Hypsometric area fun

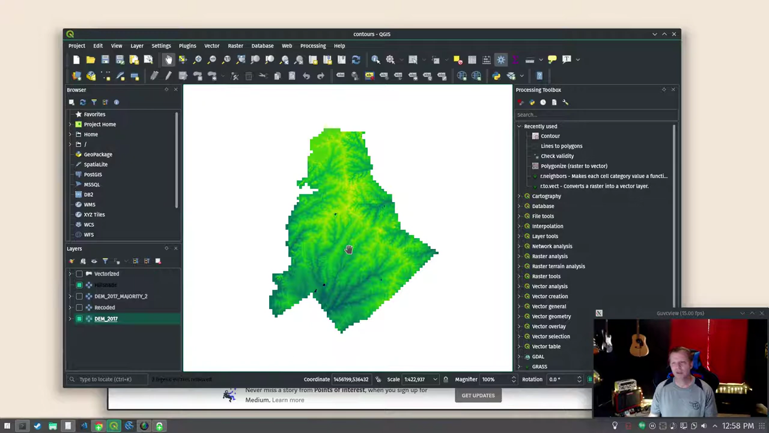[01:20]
It's about five gigabytes LZW compressed and you can see Mecklenburg is pretty flat.
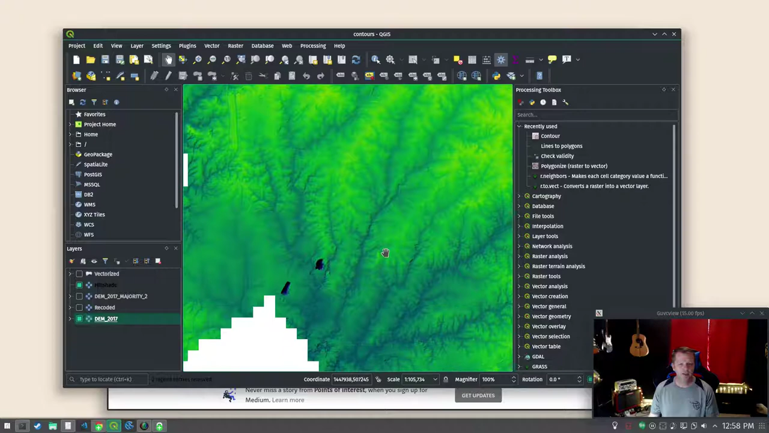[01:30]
It'll trick you. It'll have a minimum elevation of 226 that's in feet and a maximum of 884 and you think to yourself, you got a good little hill going there. No. We don't have hills. We have holes.
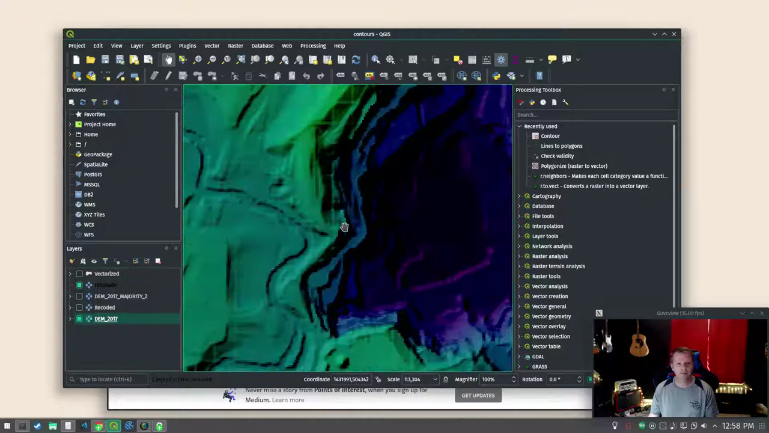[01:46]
I don't know what they're looking for down there. Talc, gypsum, bodies. They just dug holes.
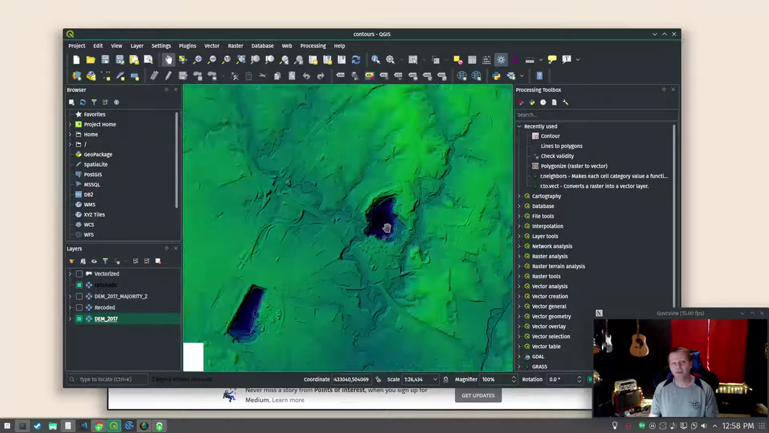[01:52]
So that is most of our relief. If you look the median elevation or mean is 694.